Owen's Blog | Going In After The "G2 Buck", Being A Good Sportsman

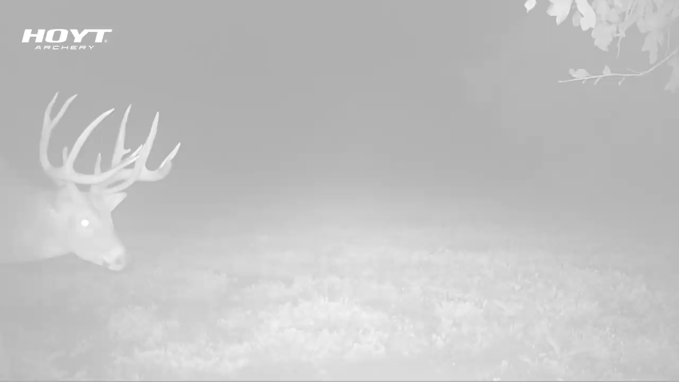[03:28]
I got some better pictures of him, so you can really see what he is. And he'd probably top of the list, I'd say, right now.
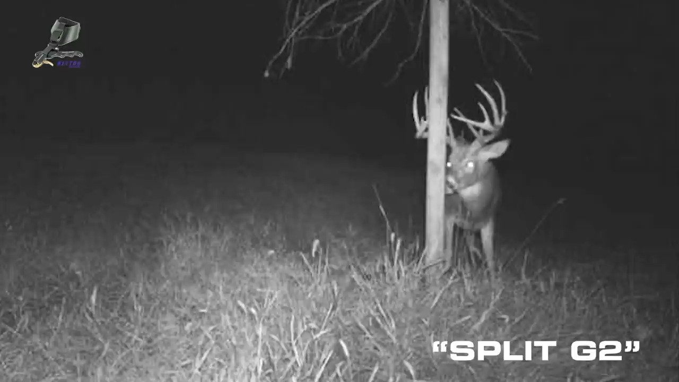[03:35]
The top couple, anyway. Wolverine would be right up there as well.